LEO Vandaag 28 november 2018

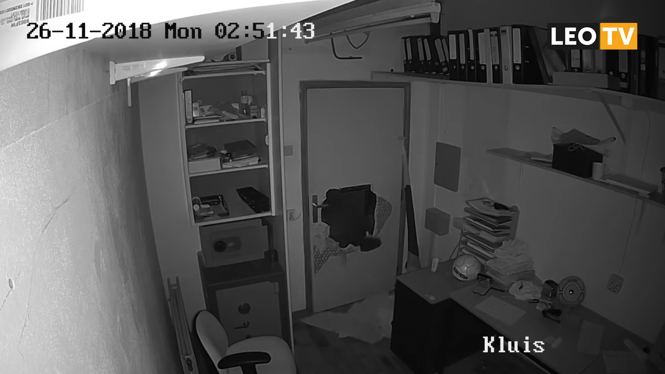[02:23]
In de nacht van zondag 25 november op maandag 26 november heeft rond drie uur een inbraak plaatsgevonden bij voetbalclub Frisia. Twee jonge mannen hebben vernielingen aangericht met als doel de inhoud van de kluis te bemachtigen. Dat is helaas gelukt.
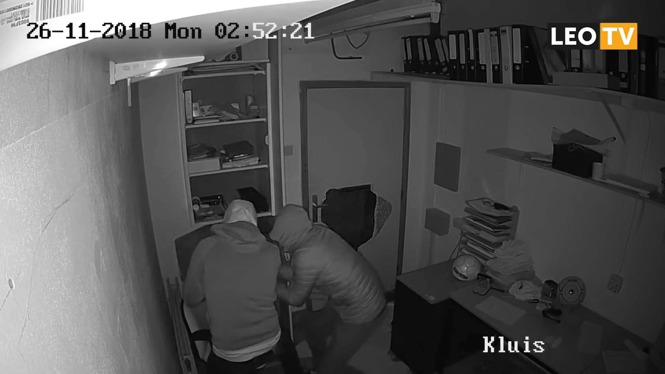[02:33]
De voetbalclub is enorm geschokt en teleurgesteld. Er is aangifte gedaan en het politieonderzoek is gaande. Omstreeks een jaar geleden heeft er ook een inbraak plaatsgevonden. Er is toen onder andere een mengpaneel, drank en snoepgop meegenomen. Heeft u tips dan kunt u zich gewennen tot de politie of het bestuur van de voetbalclub LAC Frisia. *** *** ***